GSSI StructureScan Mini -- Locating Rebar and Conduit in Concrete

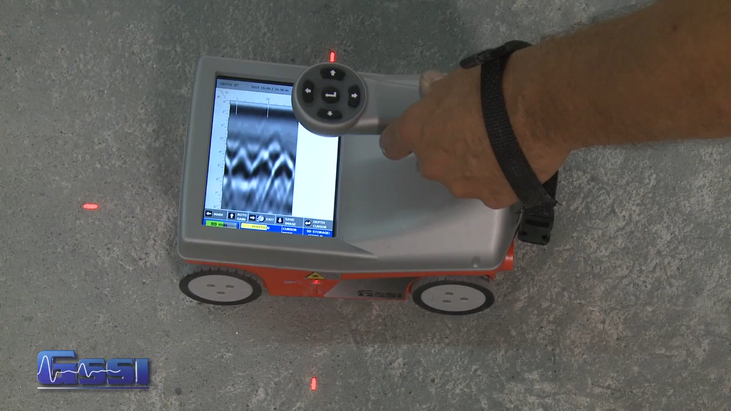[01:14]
Now once some hyperbolas show up, these hyperbolas and things, I can start backing the mini up. When I back the mini up, a couple of things happen. Number one, a backup cursor appears. When the backup cursor appears, this shows exactly where the targets are and once I have the hyperbolas split in half by the backup cursor,
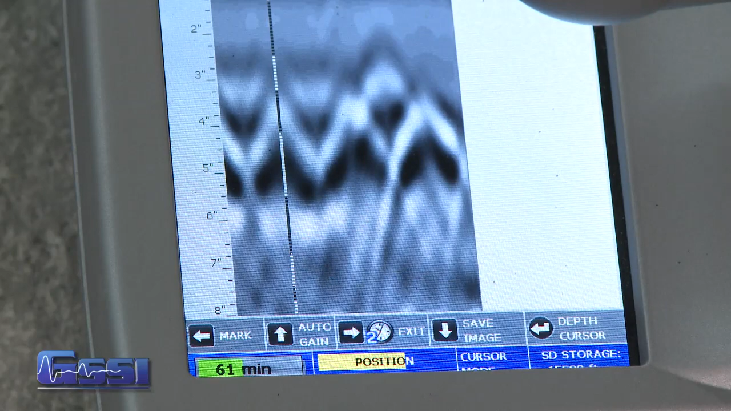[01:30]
I simply take chalk or whatever marker you want to use using the laser's guide, placing these lines right here of where the target is.
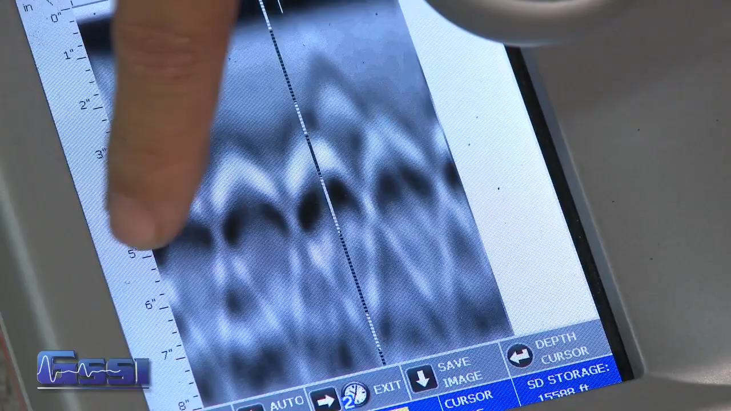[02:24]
You'll also notice on this screen that some of the hyperbolas are much brighter than this hyperbola here. This hyperbola is much dimmer.